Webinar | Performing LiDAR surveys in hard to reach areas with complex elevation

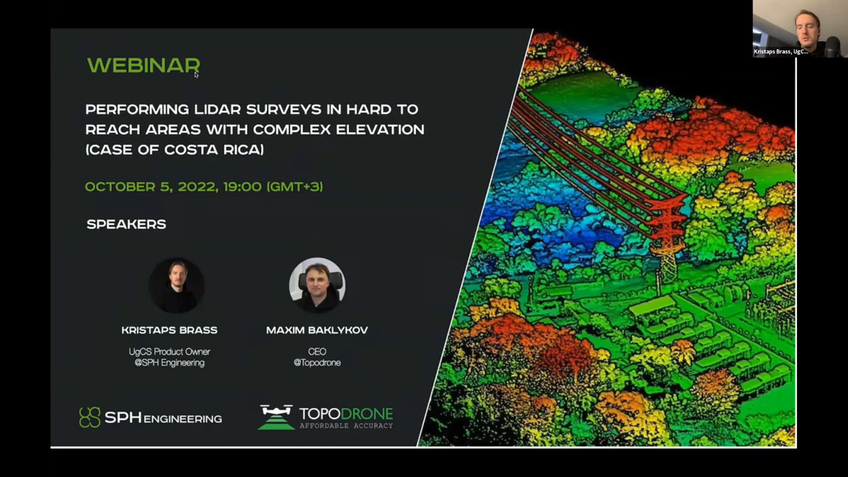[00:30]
And by the way, tomorrow at 6 o'clock GMT plus 3, we'll have another webinar on the same topic with the same panelists, only in Spanish. So in case you prefer that one, you will be able to join as well. So a bit about, a bit in general, first about the webinar.
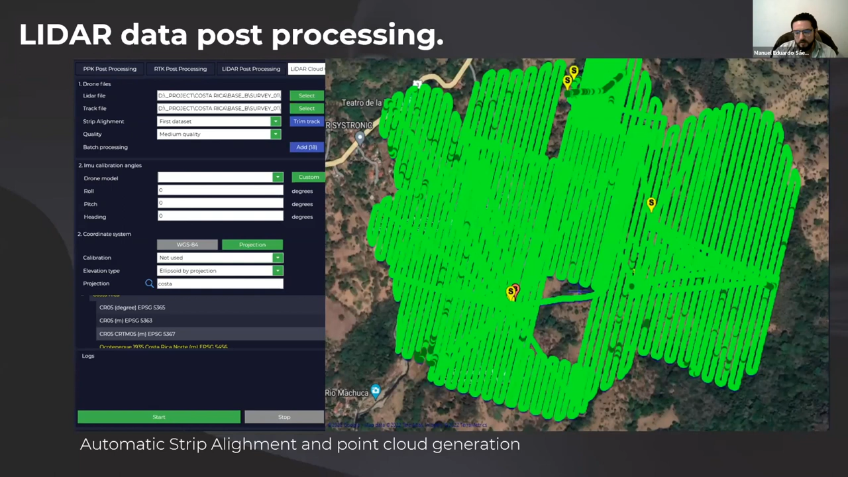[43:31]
This is the point cloud we gathered. On the left side, you can see there's a big body of water, a river, and it floods in the rainy season considerably. So they needed this to be very accurate so they could run simulations to see where is the danger zone and where is not the danger zone, where they can safely build.
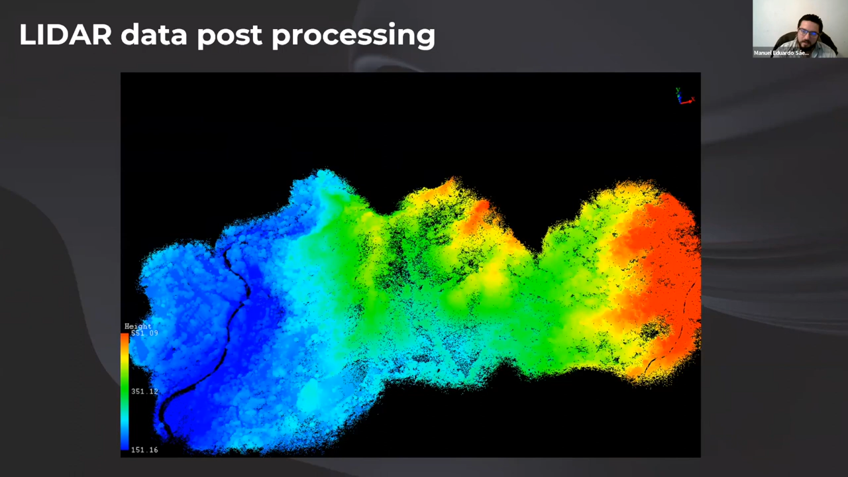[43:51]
As you can see here, are part of our results. To be honest, I was thinking that this was very covered in trees, and we might not get as good results. That's why we flew so low and flew slower, and we were actually very satisfied and impressed with the results, not only what we got from the point cloud and LiDAR, but how accurate it was for UgCS to fly with us.
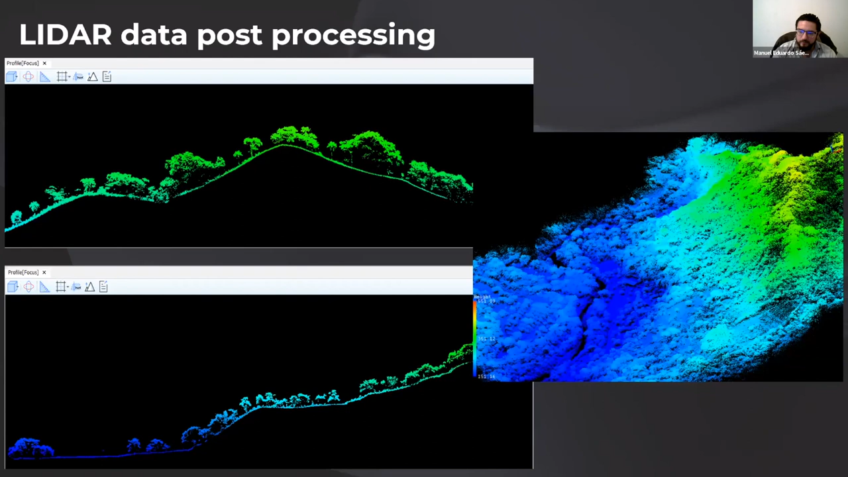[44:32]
There was a tower, there was a communications tower at some point that we had to avoid, and it was very useful to have the no-fly zone feature on UgCS. So we were flying the mission, and we just avoided the dangerous parts. Well, this is the elevations model of the entire process that we did. This is like one of our final products. As you can see, we covered the entire area. The area of interest was 235 hectares, but we surveyed a total of 335. The main reason is that we needed to know outside of the boundary, how was the water coming into the property?
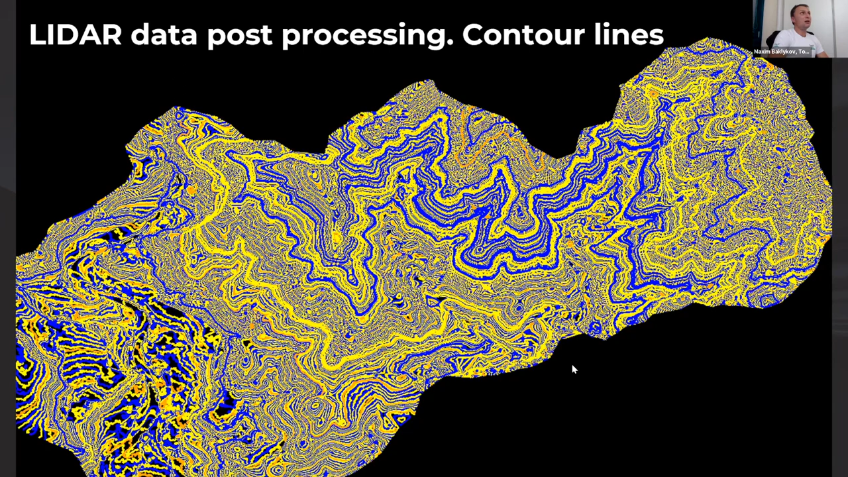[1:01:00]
And the same situation in the level of noise on the ground. Or, so I wouldn't suggest to look at the technical conditions like how many returns. You should look on the quality of the point cloud, the number of noise, and
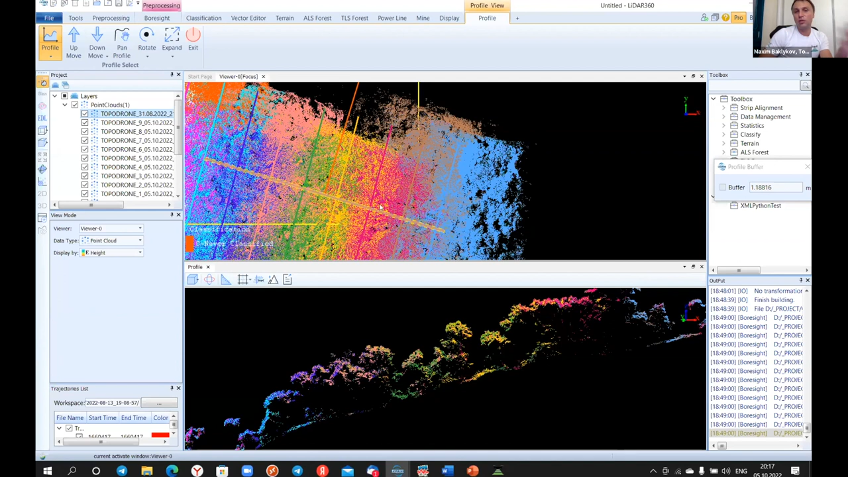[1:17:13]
it will be calibrated, we will upload the point cloud to any software and we can check strip alignment. And we don't make any additional strip alignment by LiDAR 360, just the way how we represent it. And all strip alignment was done by our software. So no additional steps is necessary. And this is the answer to the question, what kind of IMU we use. We use Honeywell IMU, which are very stable, and you can process data set automatically.
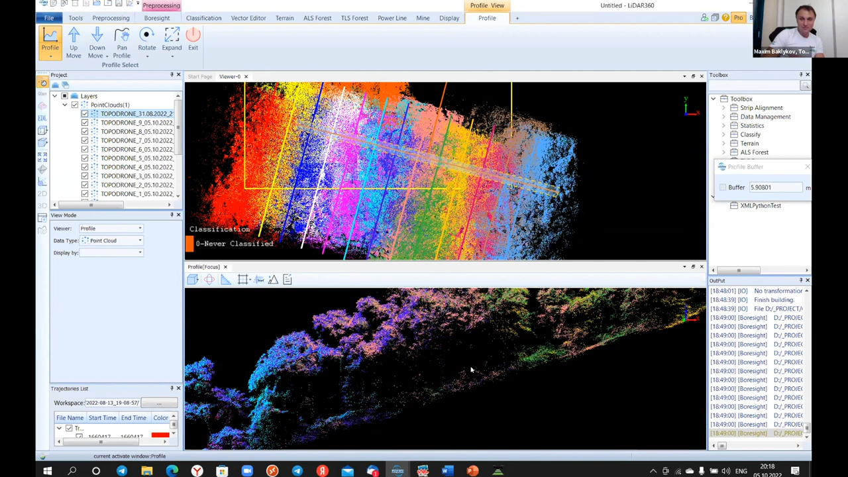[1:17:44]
By the way, Max, there is a question also from a person asking, is it possible to use your software for DJI L1 processing? Yeah, we saw a lot of questions from the guys that strip alignment doesn't work properly.
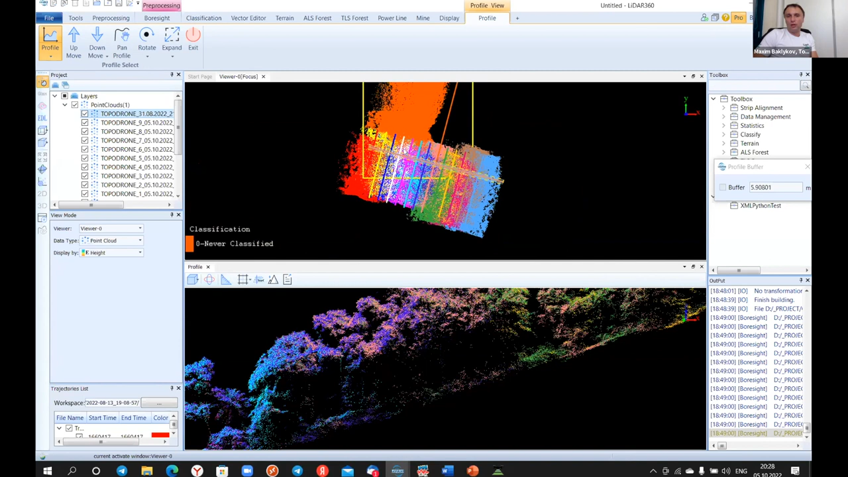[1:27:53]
So I just add two point clouds which was generated, and we can check this trip alignment between lines, and it was totally automatically generated, and after that we can check the accuracy of trip alignment between several flights as well. And we can see that they are totally overlapping, and there is no any displacement, what we can see on the screen. So it's amazing quality of the point cloud, because Eduardo tried to fly on very low altitude, and he got very accurate point cloud and very detailed
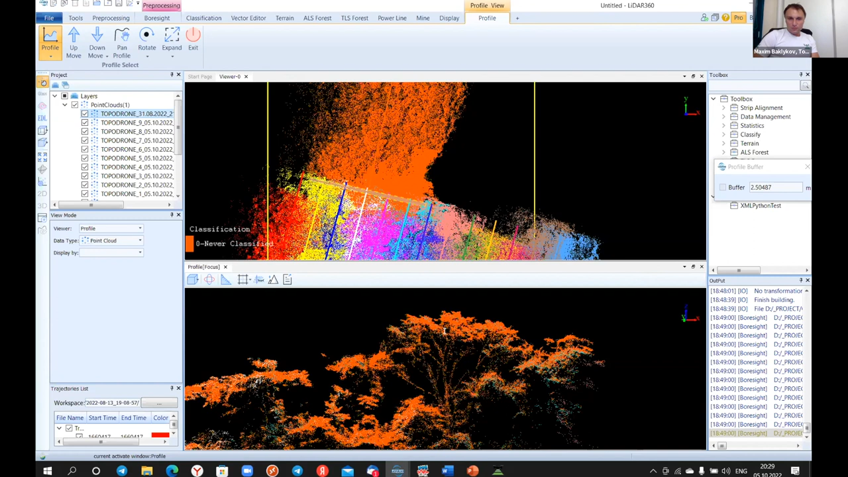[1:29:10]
We have one question about is the Topodrone's trip alignment as accurate as LiDAR 360? Maybe you can comment on this. Yeah, it's totally the same. If you compare angles which will be calibrated, it will be totally the same. And right now you don't. Of course, you can run LiDAR 360, and of course you can improve the data, and you can